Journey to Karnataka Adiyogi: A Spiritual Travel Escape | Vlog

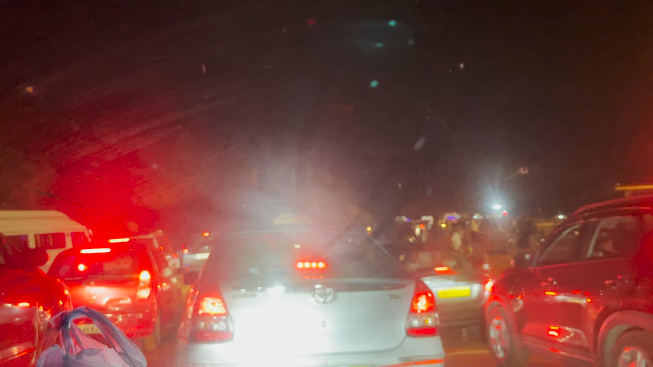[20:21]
तो देख ही सकते हो गाइस कितना जैम है। तो ये सारा जैम पार करने के बाद फिर हम जाके मेन रोड पहुँचे।
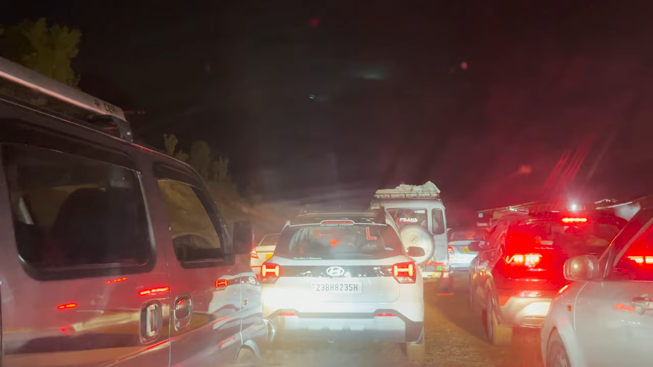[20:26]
एटलीस्ट यहाँ पे हमको आधा घंटा जैसा जैम में फंसा हुआ रहना पड़ा है,
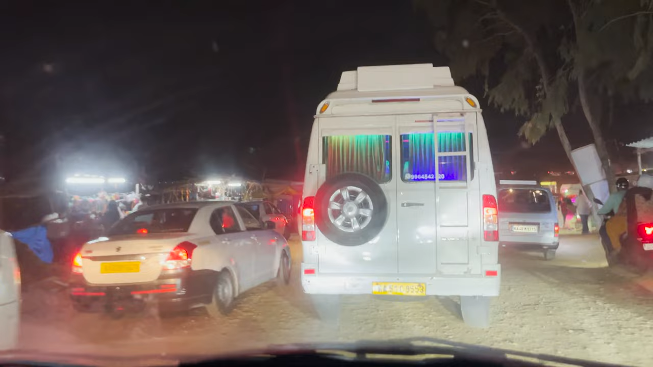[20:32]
क्योंकि गाड़ी मतलब कहाँ से इतना सारा गाड़ी आ गया हमको पता ही नहीं चला।
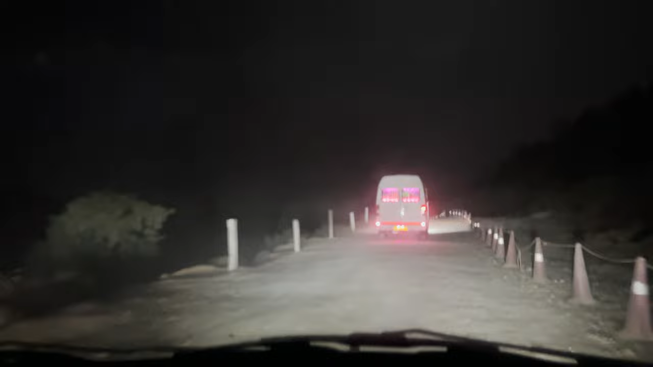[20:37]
जब पार्किंग से निकल रहे थे तो भर भर के इतना था, हमको